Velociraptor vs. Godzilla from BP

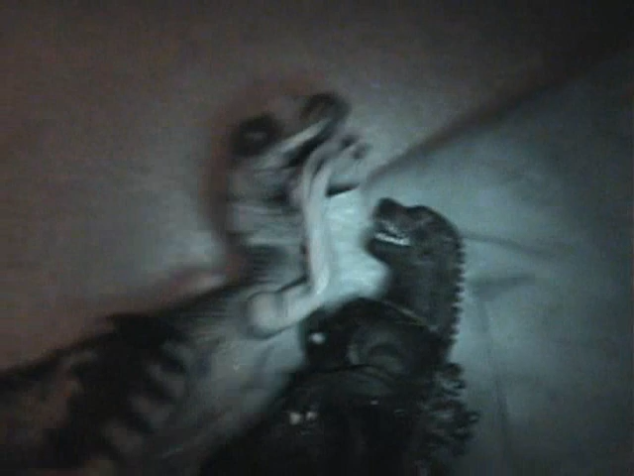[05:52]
Here we go. Wow. My God. Godzilla being beat down... Oh! Oh! Oh! Oh! Check out Raptor. Just brawling out with here.
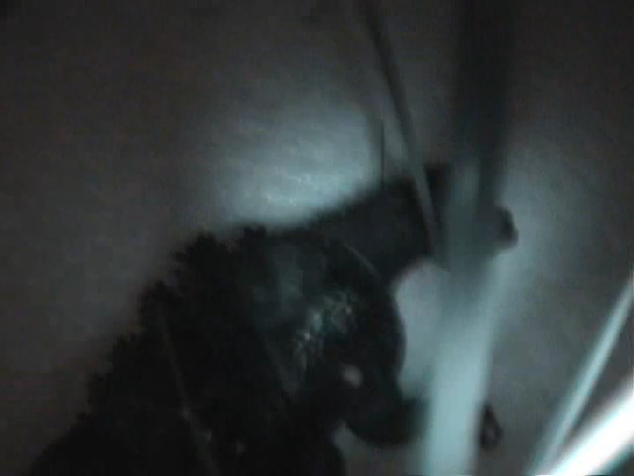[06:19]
Godzilla. What up? Two. Wow. Godzilla kicks him off. Immediately.